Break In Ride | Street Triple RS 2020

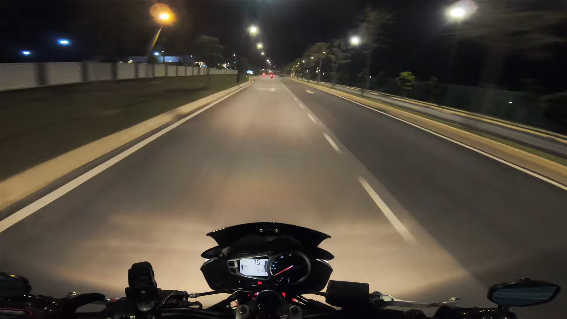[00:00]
Oh, that's cool here. Nice area actually. Yeah, but then far from KL. I mean, it's a lot nice place. No, like this, it's a lot. Go there. I want to go through. Yeah, eh, cannot. Can, ah.
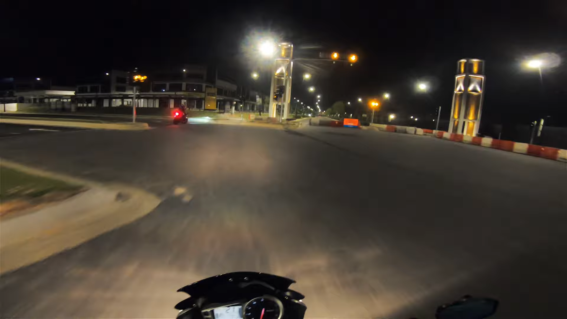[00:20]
Then got people go through, what? Go near. Yeah. Eh, cannot.
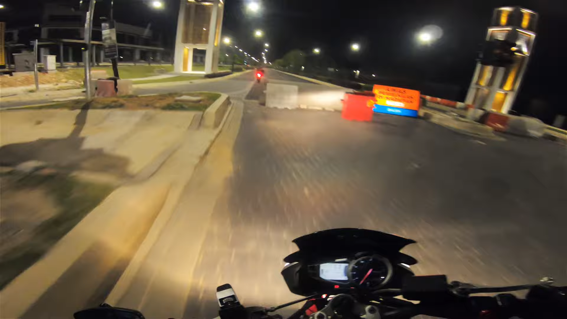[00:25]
Yeah, oh, I didn't see the hole. Oh, you just see through like that. Oh. Hey, here can do racing, eh. What? They can do racing, eh. Hey, can go inside here and check this place out. I wouldn't be surprised if a security guard come and ask us to shoot.
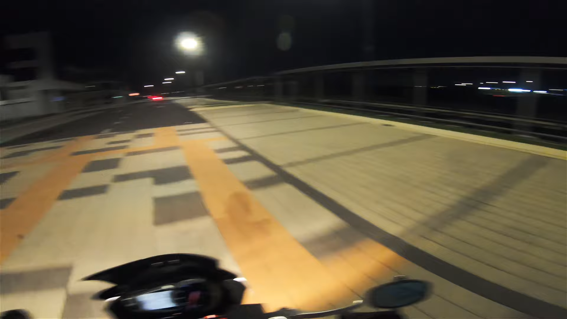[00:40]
Hey, that nice place to take pictures. Cool. That nice place to take pictures now.
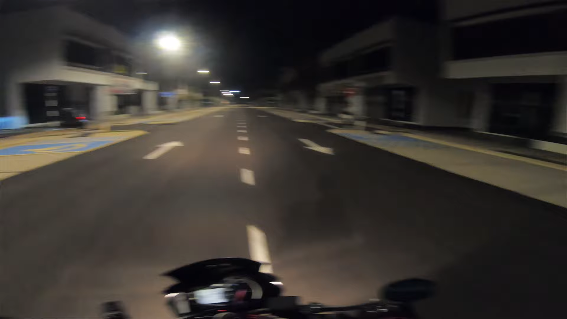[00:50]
Nice man. But the walls are ugly though. Like this, yeah, but the walls are ugly.
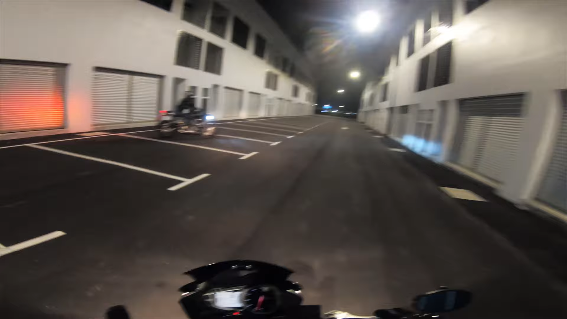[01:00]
Like pink top, right? Damn cute, this place. Wow, what a nice ass roundabout. Wanna make two rounds? Hey, go in front now. We're going there later. Huh?
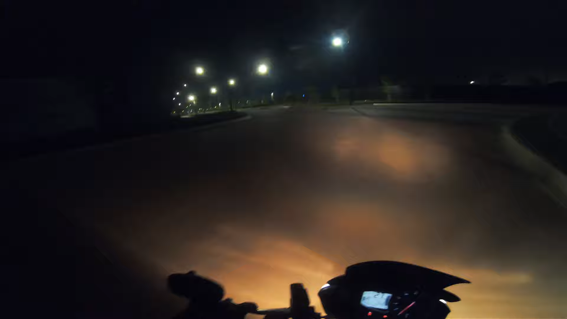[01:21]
What do you mean later? Yeah, one round first. Oh, chair. Okay, nice roundabout.
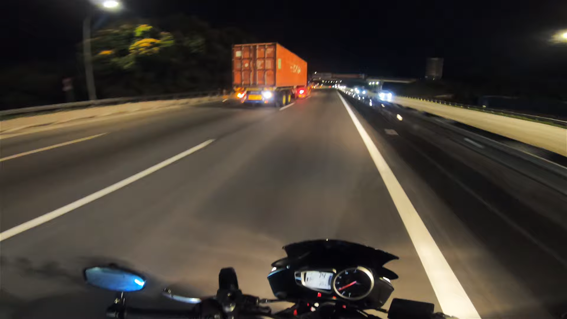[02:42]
Oh, the fuck? Holy shit, the smoke. Holy shit. Should we tell the driver?
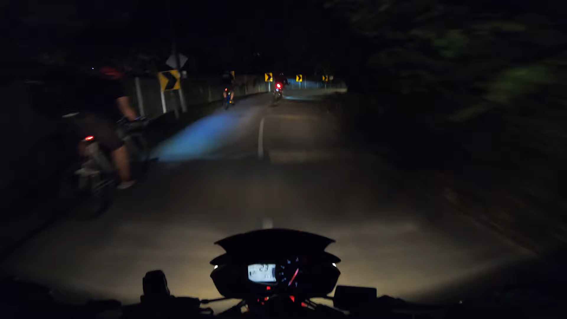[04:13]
Can I hear me? No, now I can lah. Where are we exactly? Are we in this Sugu place? Place to makan eh, you want makan? Can also. My bad, you think it's nice. I don't know where this is. These people be like, I am so inconsiderate lah, these bikers. So many people cycling here, they go fly here, there, all.
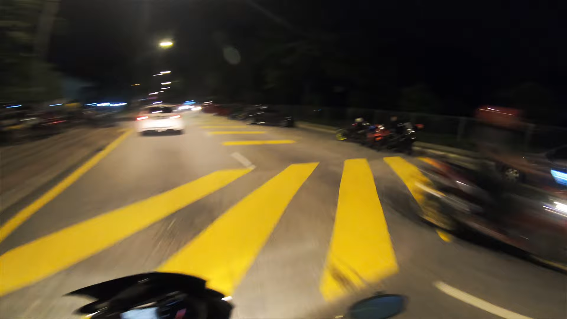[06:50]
Oh, there's a buffet there. But then why are they parking here instead? Oh, epic.
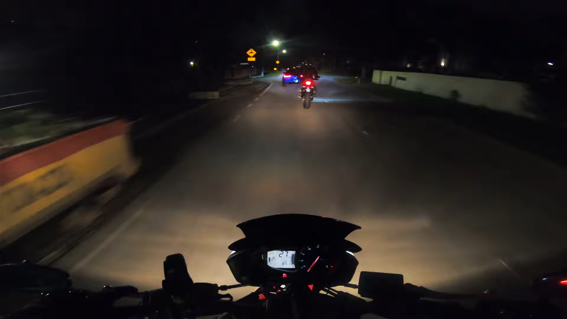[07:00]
Ooh, nice number plate though. R77. Nice color too.